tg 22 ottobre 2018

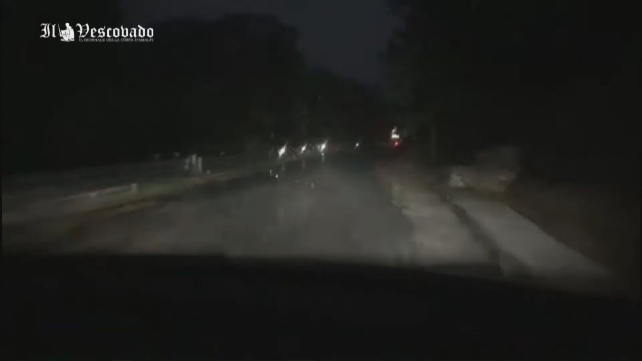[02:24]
Come preannunciato dalla Protezione Civile, anche in costiera amalfitana la scorsa notte si sono presentati i primi violenti rovesci di stagione, di cui è stato già possibile riscontrare i danni.